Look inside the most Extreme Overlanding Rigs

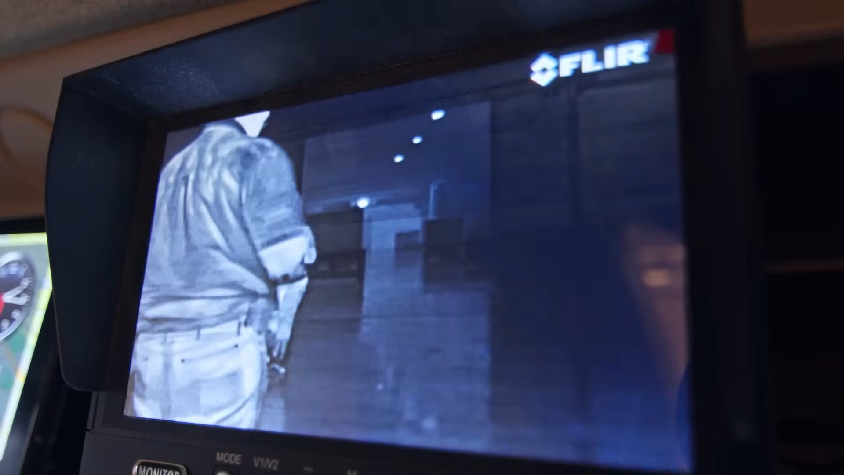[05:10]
Shows a peat signature of a person walking, and that's the quickest and easiest way to see what you're dealing with.